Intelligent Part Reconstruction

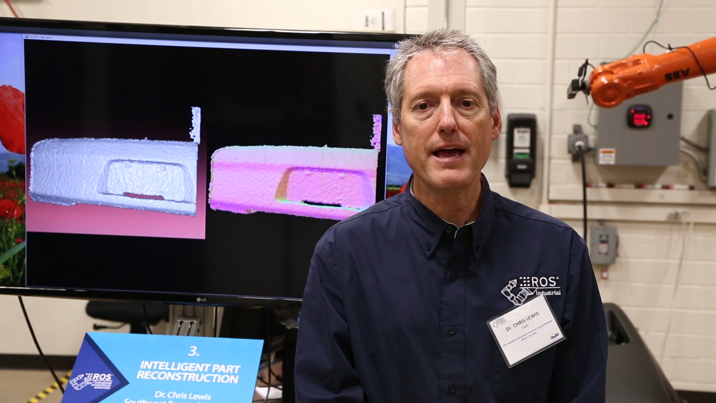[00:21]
parts that are so large that even a camera with a fairly wide field of view can only see a portion of that part.
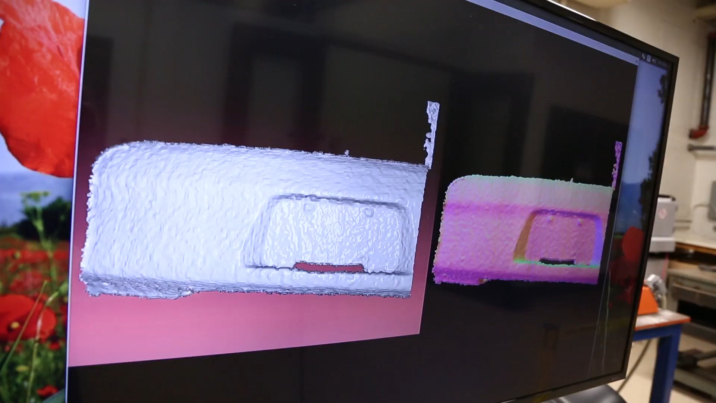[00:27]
So instead, we're going to combine images from the camera
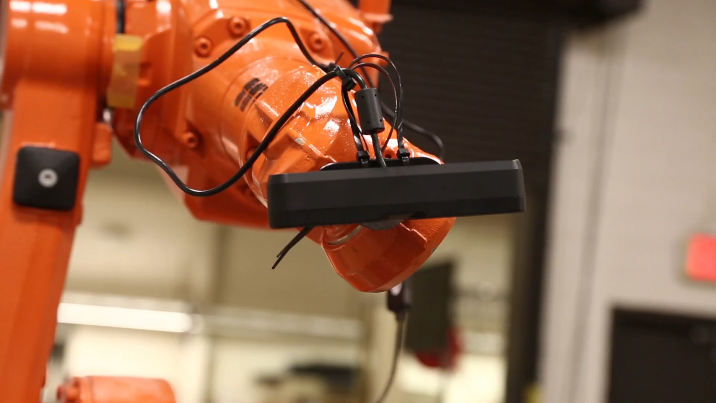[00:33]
which is mounted on the robot looking at it from different locations.
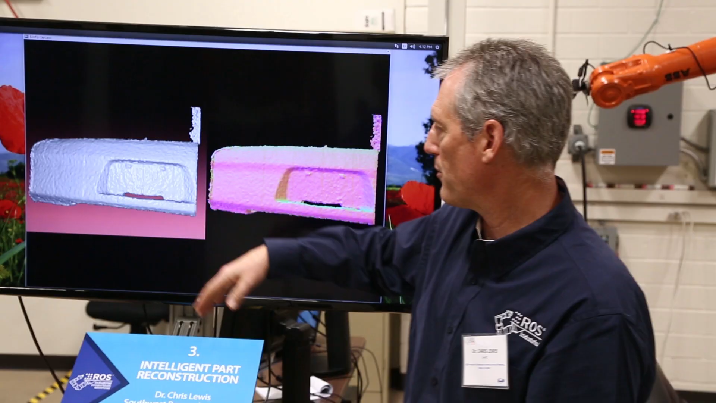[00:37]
So right now what we're looking at is the raw data from one location
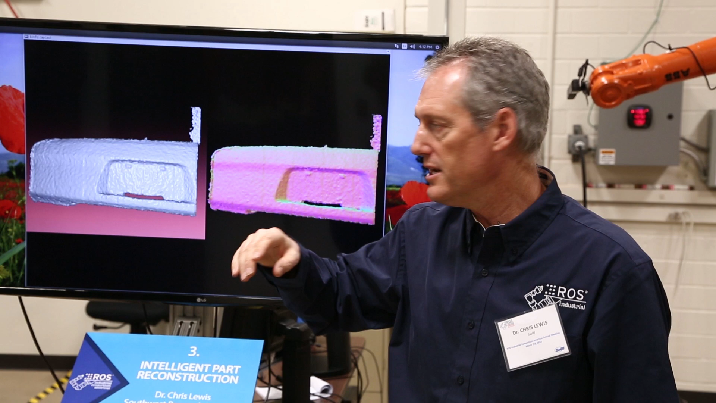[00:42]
and the data
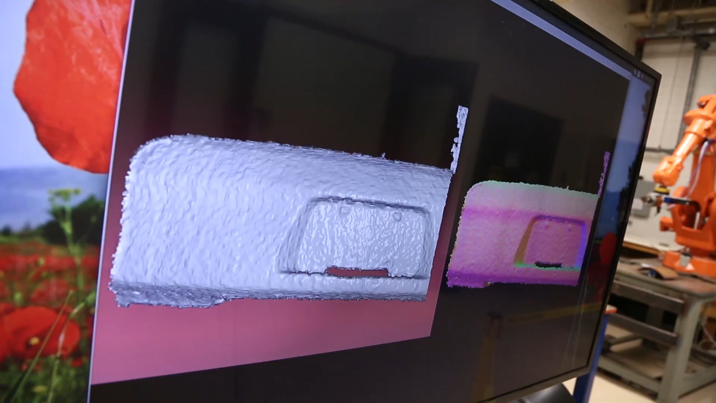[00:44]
of a smooth surface is somewhat puckered due to noise in the sensor.
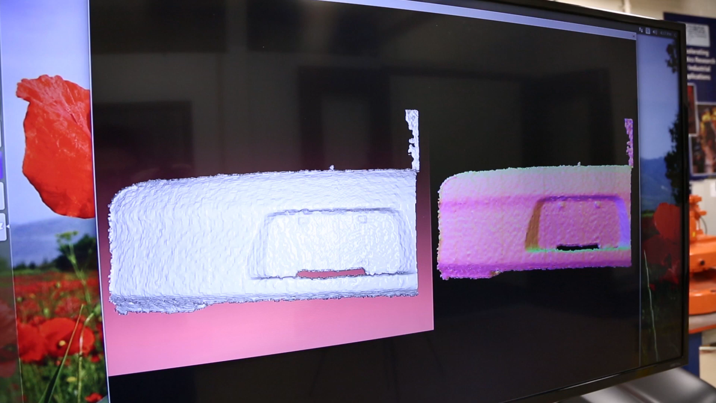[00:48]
And as the robot moves the camera,
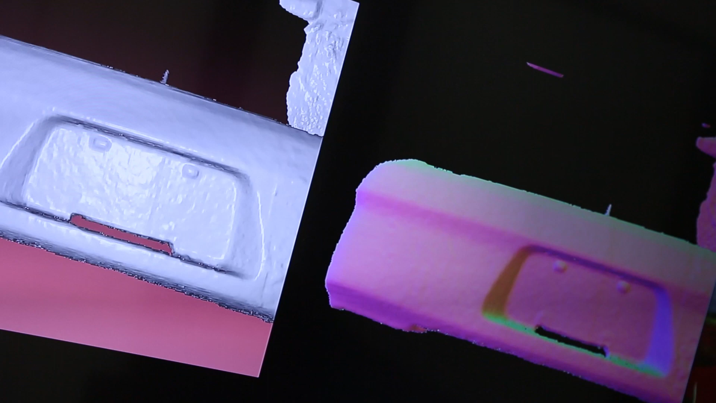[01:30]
The other thing is we're collecting data at the full frame rate of
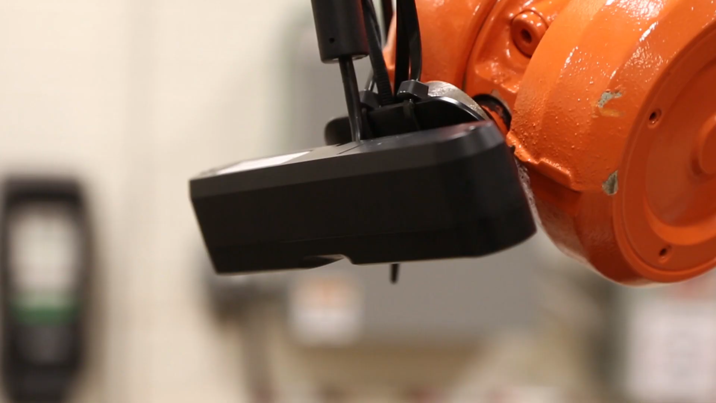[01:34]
the sensor so all the processing is happening in parallel on the graphics card.
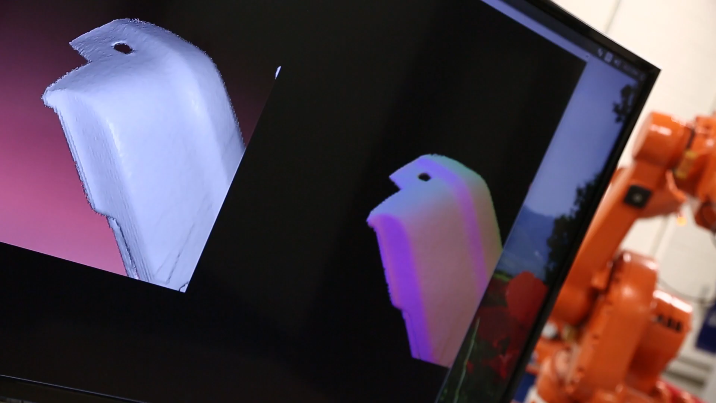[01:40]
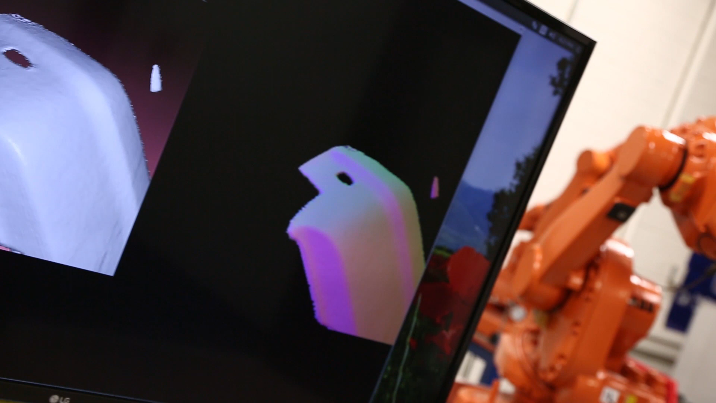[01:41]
So it's calculating both updating the surface model and calculating exactly how
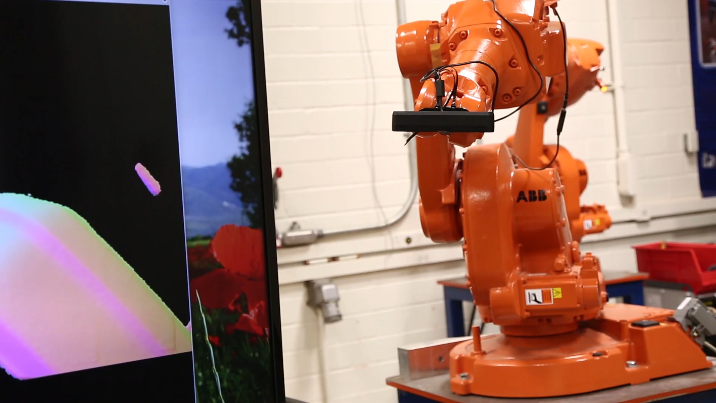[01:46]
precisely how far the robot has moved the camera between each frame and that's all happening at the full frame rate of the camera.